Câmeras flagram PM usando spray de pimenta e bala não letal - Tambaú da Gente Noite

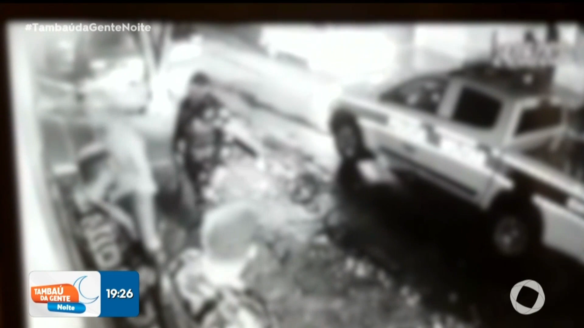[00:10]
As imagens mostram excessos na abordagem feita por uma guarnição da polícia militar que fazia rondas no bairro de Cruz das Armas, aqui na capital. Mesmo rendido, o rapaz é atingido por spray de pimenta no rosto.